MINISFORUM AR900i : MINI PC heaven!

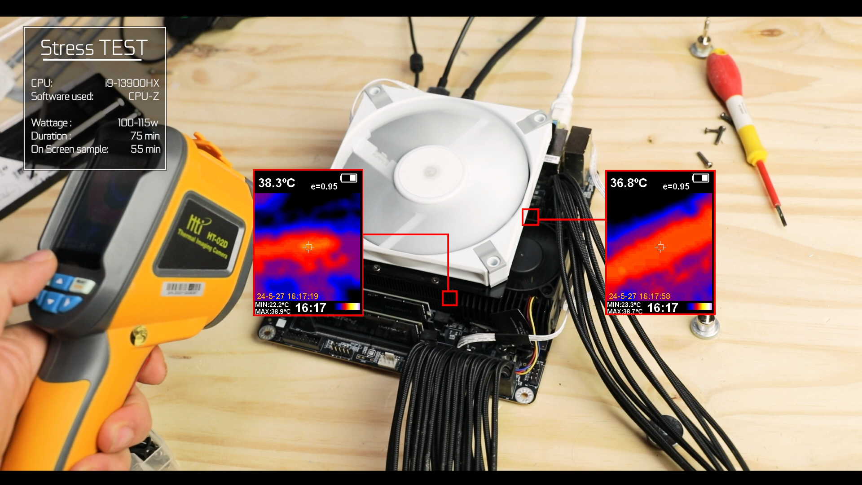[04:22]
Now after an hour of torturous stress tests, the block stayed well below the 40 degrees Celsius at all time and the CPU itself never went beyond 68.
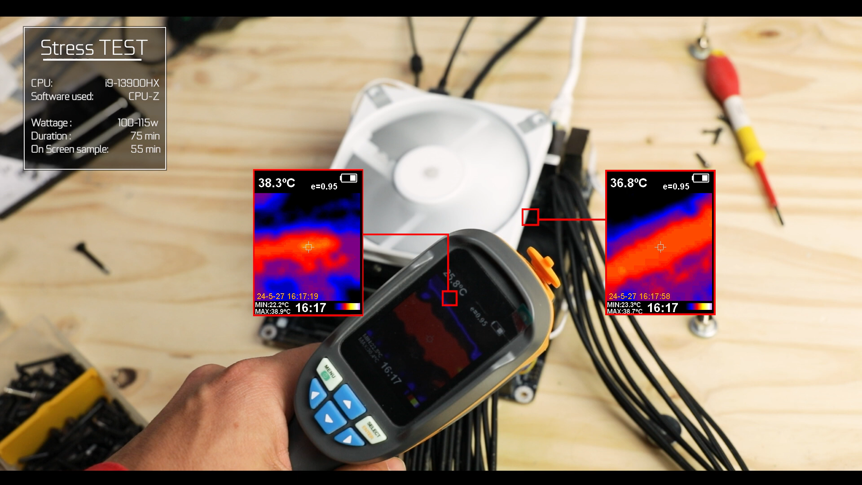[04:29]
In short, equipped with a fan, the cooling apparatus ejects FOUR MORE HEAT than the CPU and VRM can produce, meaning that you can run this thing day and night,